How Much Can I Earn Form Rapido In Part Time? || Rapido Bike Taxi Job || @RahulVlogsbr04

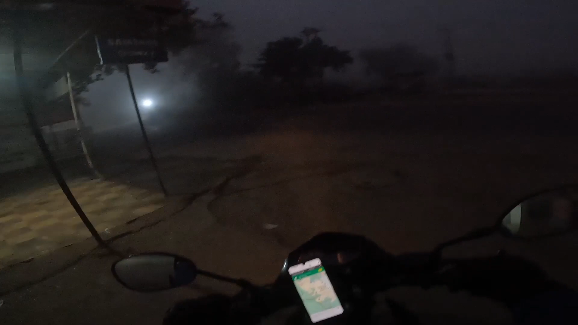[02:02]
यह राइड थोड़ा आउट लुकेशन का पर गया था तो मुझे नहीं लगते हैं से राइड आएगी यहां से मुझे न एक से दो किलिमेटर मुझे अंदर और जाना परेगा दूसरा राइड मिल गया यहां से और अभी मुझे पांच मिनट भी नहीं हुआ था उस राइ�